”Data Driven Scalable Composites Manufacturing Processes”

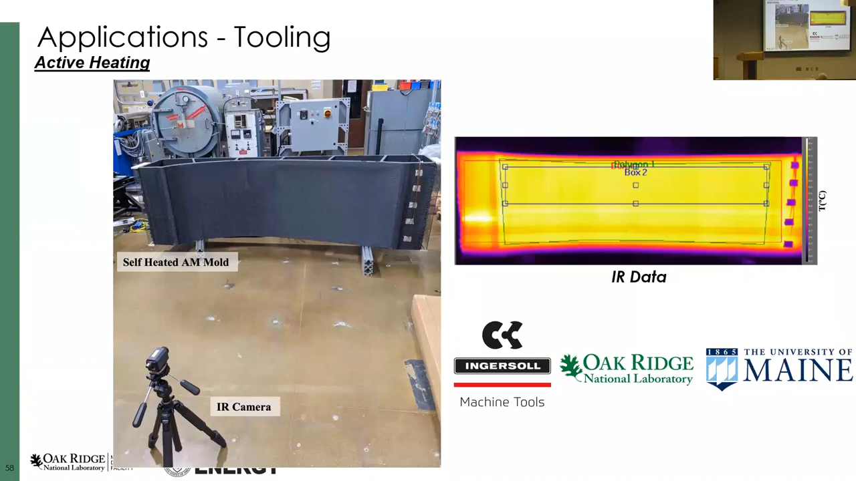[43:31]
And we heat it up. As you can see, this is all of the wires over there. It was – and this is a box. And you can heat it up. And we get up.